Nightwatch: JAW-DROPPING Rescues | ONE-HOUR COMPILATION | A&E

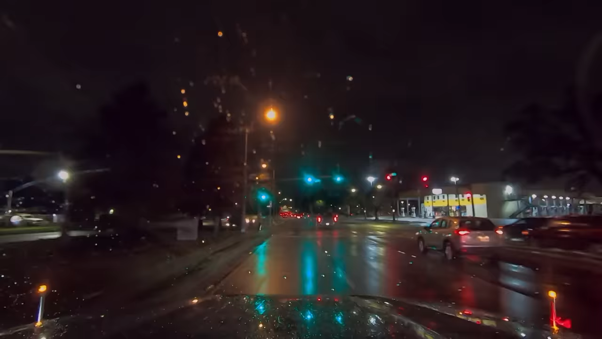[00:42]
Dude, when it's raining. And it's raining, too. I hope it ain't too bad. I guess it's going to be on that side, because well, this is east. It might be on that little loop right there. Oh, yeah, you can see it. I don't know how we going to get to that, pal. You can show us an area. We see it. It's on the little flyover. Just give us a little delay. We're trying to figure out the best way to access. Check, we'll just be advised. You think her head went through the windshield? Oh, whoa.
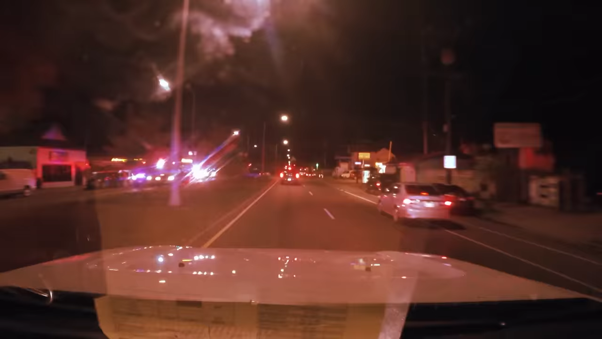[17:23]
3232, show us on scene. We pull up on scene. Half the police are there, half the fire department fleet is there, and half the EMS fleet is there.